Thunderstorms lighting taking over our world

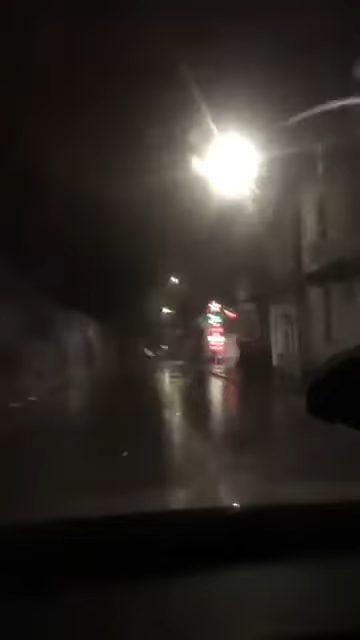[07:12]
There's a Roman wall on the left. And we're now going to go around St Bottles roundabout.
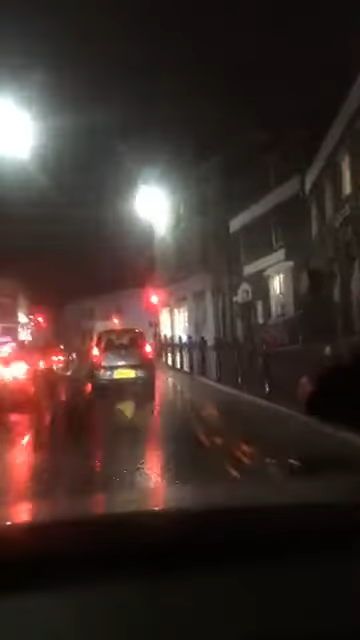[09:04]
Going through Colchester town now. Yep, head street now and right into the town, David. Here we go.
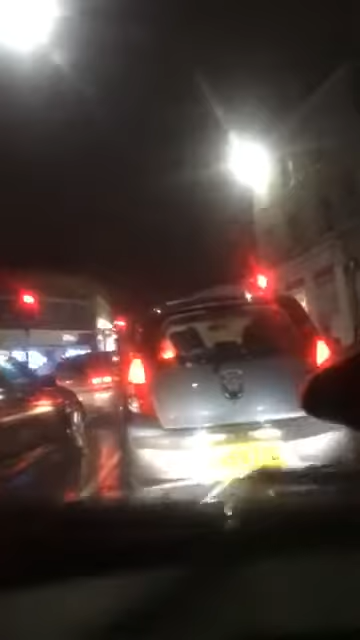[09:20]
Right into the town centre.
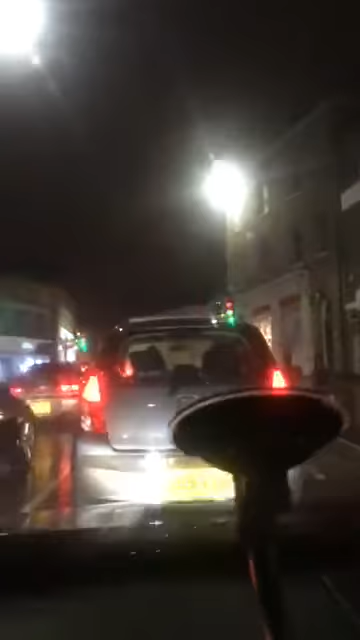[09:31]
Here we go. And there's cars stopping all the time.
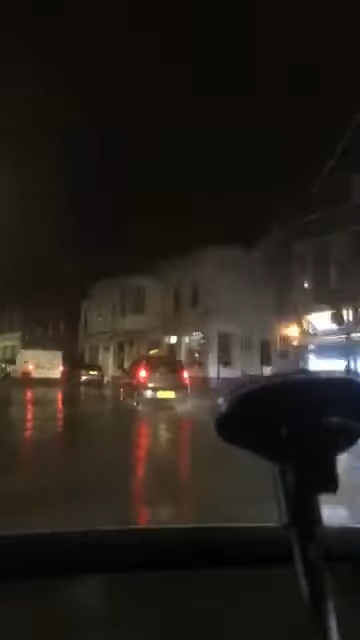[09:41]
There's cars that are stopping because they can't take the rain. And we're now in Colchester Main High Street. But now we're going to have a look around Colchester town. Drive past Yates on the left. Shine on, David.
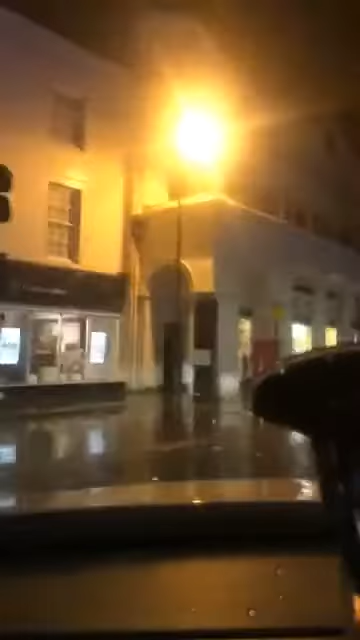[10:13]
We are going through it. And we've got the old Hippodrome on the left. We've got the Duchess on the left. Phoenix.
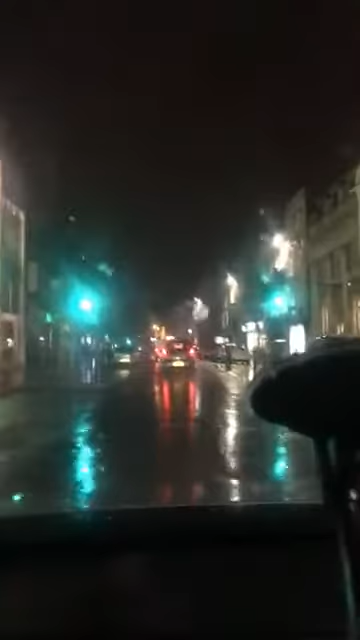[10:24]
That didn't used to be called Phoenix. That used to be called something else. And here we go. Through Colchester, Colchester. Well, I thought that was a human. Here comes the old Magistrates Court of Colchester. Used to be the Magistrates Courts. McDonald's on the right. The Metro Bank. The old hip. And there's the lightning. It's still kicking off with the lightning.